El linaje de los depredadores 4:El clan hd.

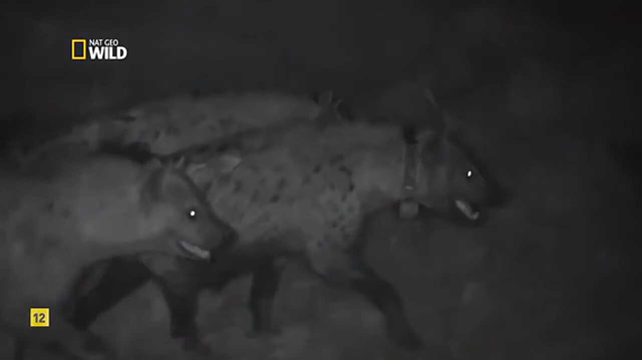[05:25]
Mantienen la formación hasta que anochece y Waffles lidera a sus tropas para llevar a cabo una nueva misión: buscar la cena.
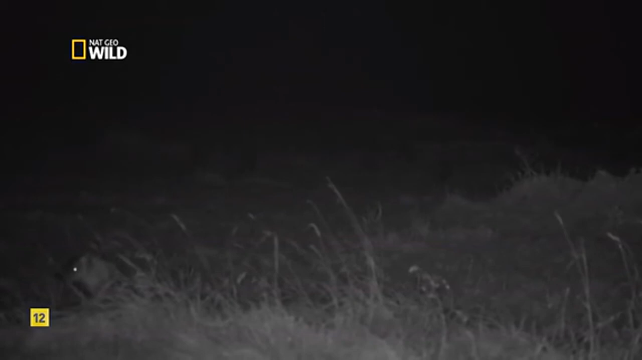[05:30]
Pero las cebras felices les siguen la pista.
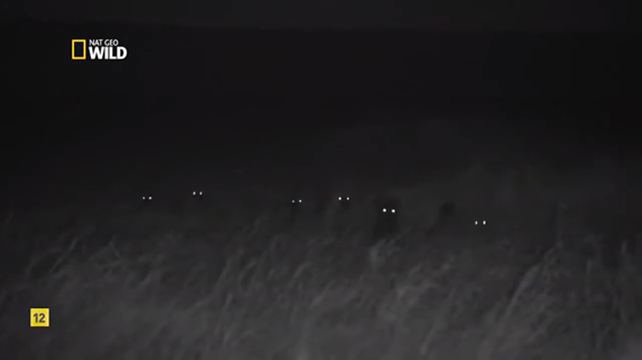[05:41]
Waffles no permitirá su intromisión y sale a su encuentro. Pero esta vez, el clan del norte no dará marcha atrás. Es una guerra sin cuartel.
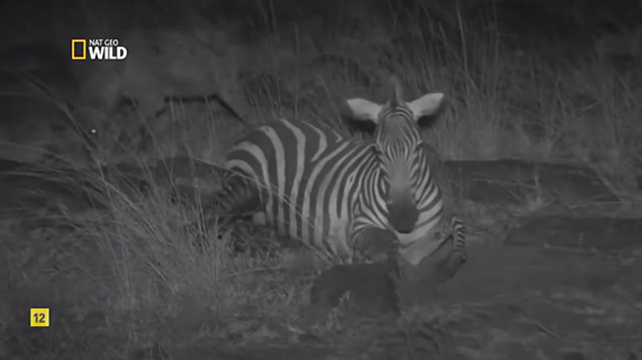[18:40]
La cebra intenta levantarse por última vez y después se cae de agotamiento. Cerrándose el duro círculo de la vida.
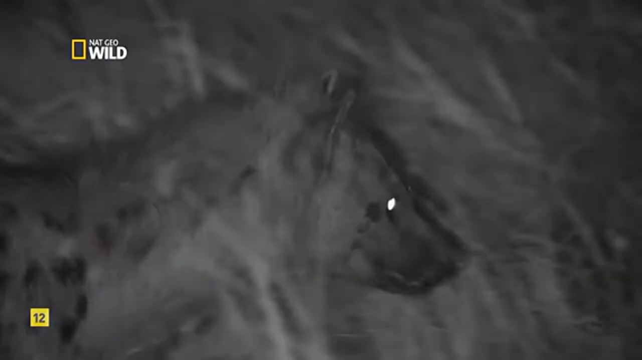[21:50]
Pero cuando aparece el dueño legítimo del cadáver, se tensan las relaciones.
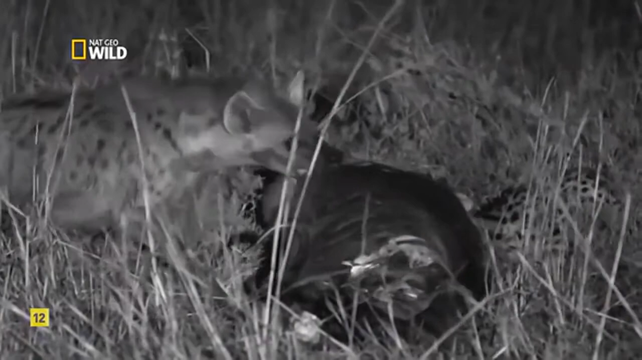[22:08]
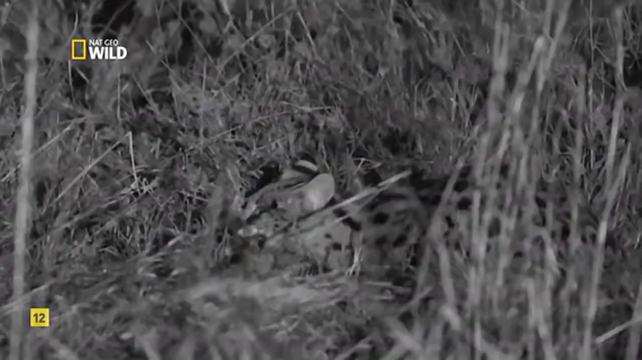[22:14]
La hiena, que suele ser la que más come a la hora de cenar, se muestra impertérrita ante su inesperado invitado.
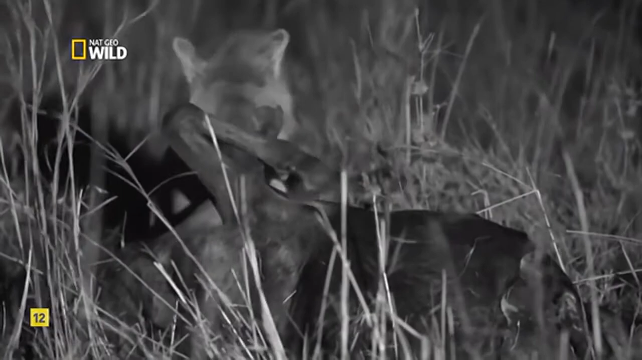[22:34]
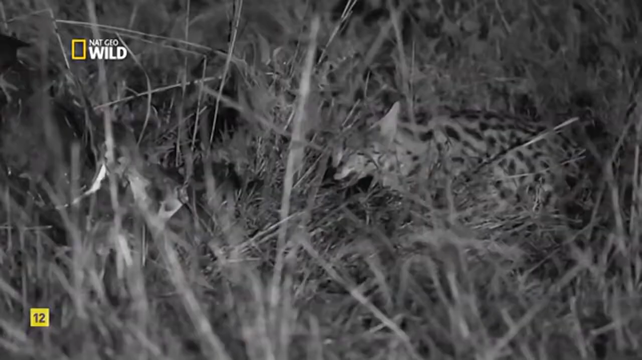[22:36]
El serval muestra su preocupación por tener que compartir comida con alguien que sea tan dragón. Pero decide que la comida es demasiado buena como para desaprovechar la oportunidad. Y sigue comiendo vacilantemente mientras se llena el estómago. Prefiere comer a este animal, del que no se suele alimentar,
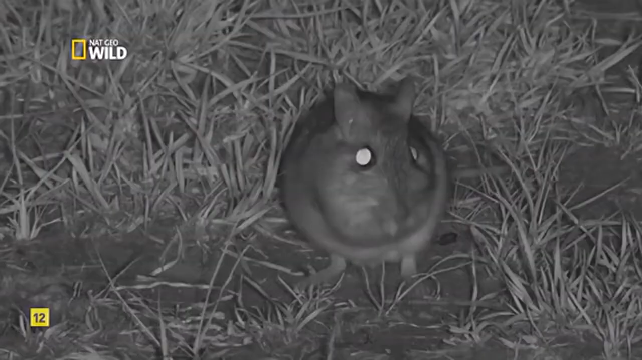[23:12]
y dar una noche libre a su presa habitual.
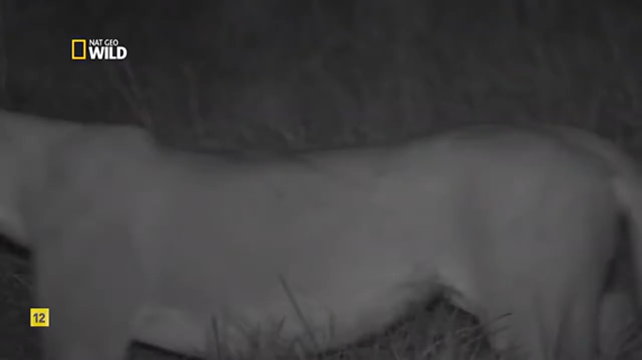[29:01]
Llevan a cabo tácticas de emboscada en familia. Algunos esperan,
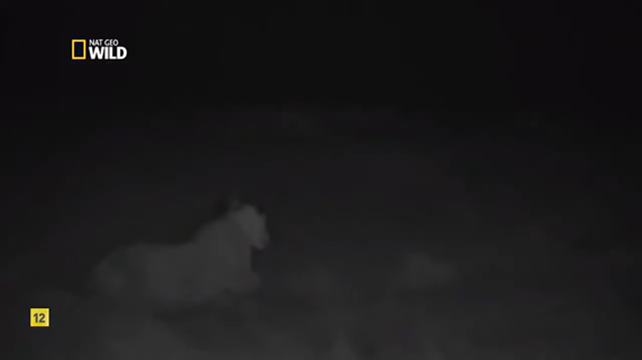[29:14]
mientras los demás rodean a la presa y hacen que vaya hacia la trampa. Y después se lleva a cabo una ejecución precisa, que consiste en cazar y matar, una maniobra de equipo que se les da muy bien. Comienza la fiesta.
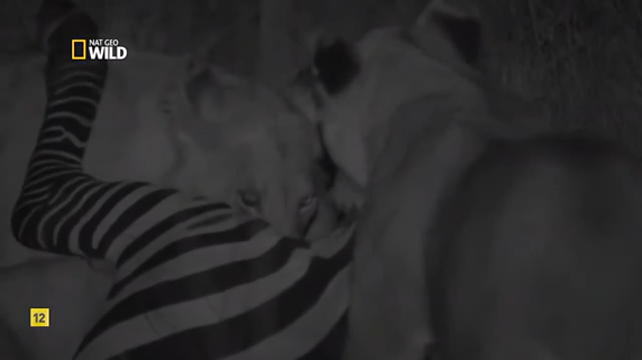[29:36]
Pero la situación no será tranquila mientras los leones estén comiendo y el hambriento clan del norte quiera retar a la manada.
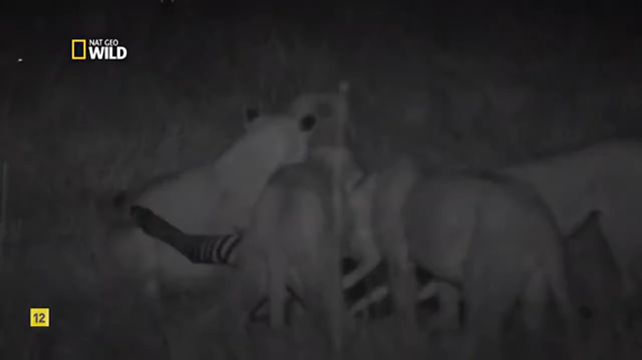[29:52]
Woo! Los leones son mucho más numerosos y pueden llevar a cabo una valiente defensa ante todos los que los asedian.
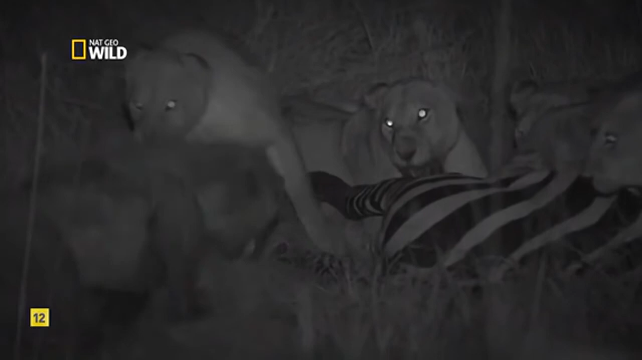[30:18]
Pero el problema es simple.
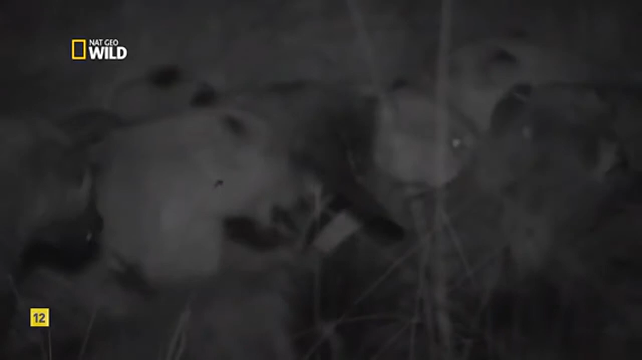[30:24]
No pueden eludir eternamente a sus atacantes mientras comen. Waffles observa desde los laterales cómo sus tropas les quitan el banquete a los benefactores. Y el clan del norte celebra una conquista triunfal con una comida familiar muy sana.